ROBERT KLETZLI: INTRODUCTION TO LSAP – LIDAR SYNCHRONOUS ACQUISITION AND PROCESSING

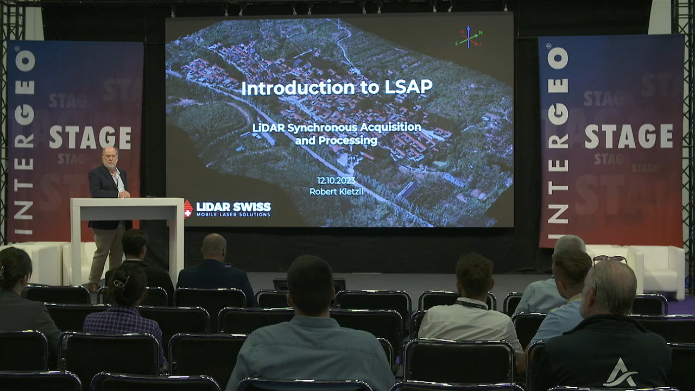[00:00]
We're here today to talk about our new product, which is called LSAP, LIDAR Synchronous Acquisition and Processing.
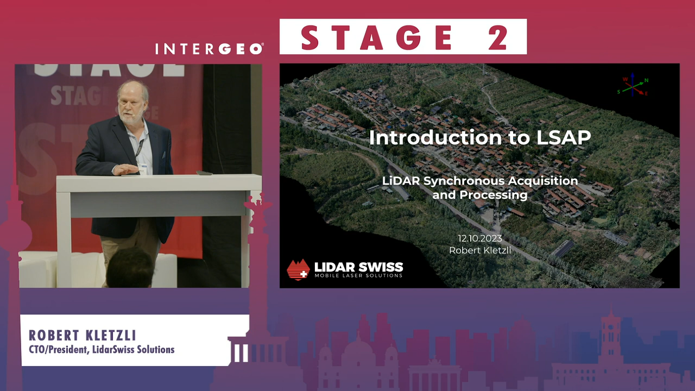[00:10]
In shorter words, this is just in-flight processing of the LAS data. I guess we go forward. Okay.
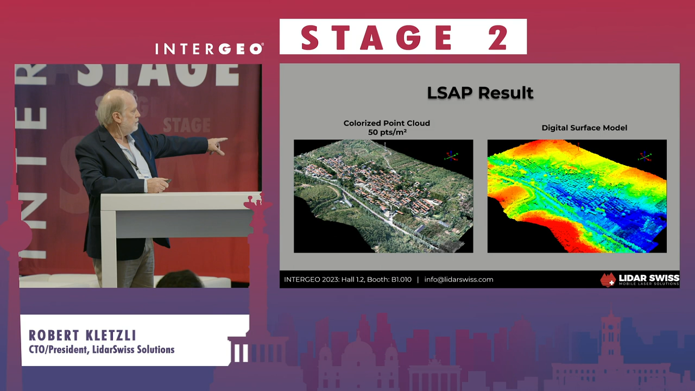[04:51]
This one is five flight strips that go from in this direction. And then, so basically, there's the RGB data that's already done, as I mentioned. Also, you get a digital surface model that's already corrected between strips, as I said. Quickly, this project was, there were some control points that the customer measured, as you saw a minute ago.
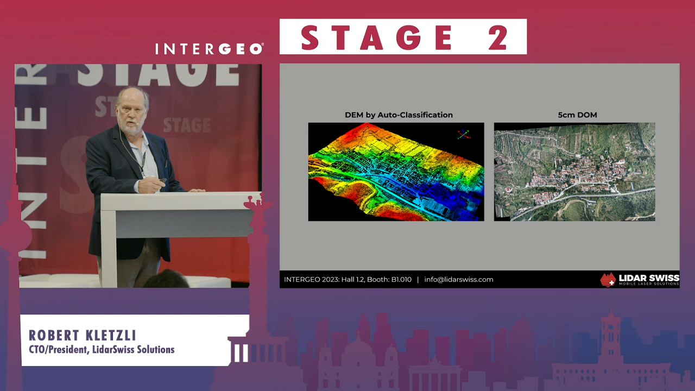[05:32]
And then here's what that flight looks like. I was wrong. There's four flight lines on this one. And you can see the IMU initialization at the start in that figure eight.
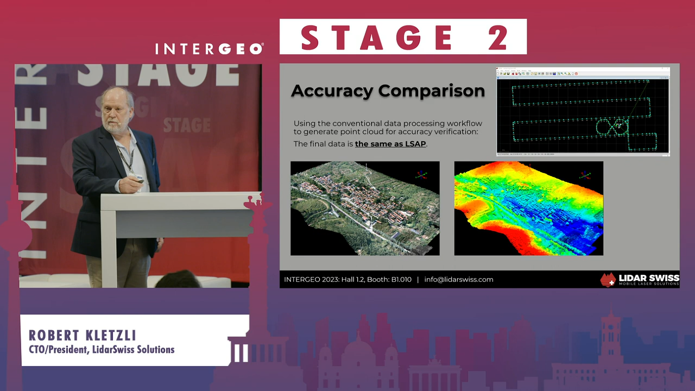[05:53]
And then we keep wanting to say the final data of LSAP is just as good as post-process kinematic. We got another demo in a different part of China.
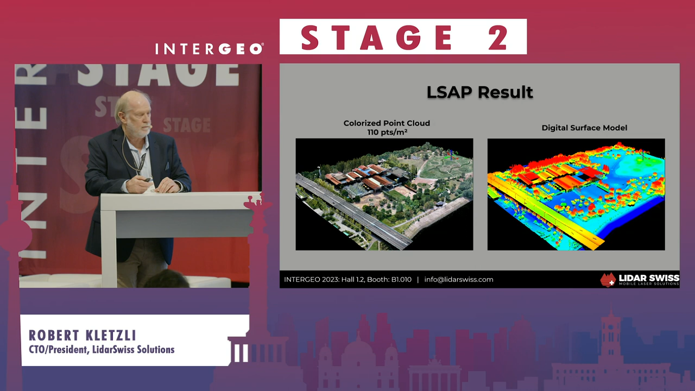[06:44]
So we can only compare the LSAP to the post-process kinematic that we did. And it's centimeter level as well. Here's what the flight path looks like on that one. Same IMU initialization. And also, if you see the photo centers on here, we're capturing all the data, as I said, all the data that was on the entire flight path. But that is not used in the LSAP solution. We only need the flight line data.